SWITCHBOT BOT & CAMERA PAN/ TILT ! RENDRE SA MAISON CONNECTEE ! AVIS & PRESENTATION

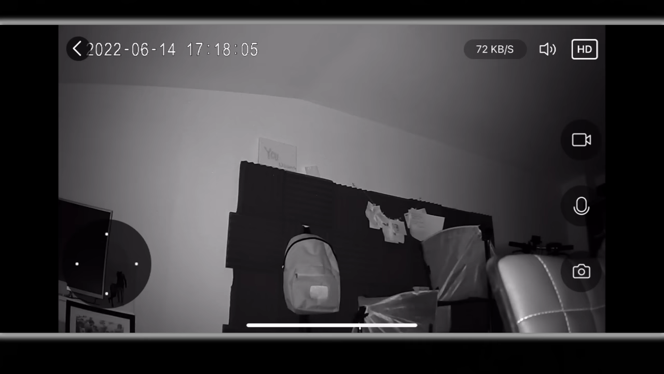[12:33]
Donc là il m'a détecté Pour moi le plus important C'est déjà la détection La qualité Qu'on puisse reconnaître un petit peu Forme du visage Visage
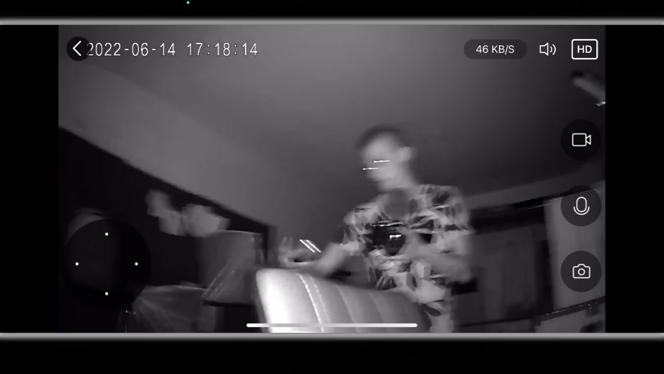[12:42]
Le physique un petit peu Etc Donc là pour moi c'est le cas Elle suit plutôt bien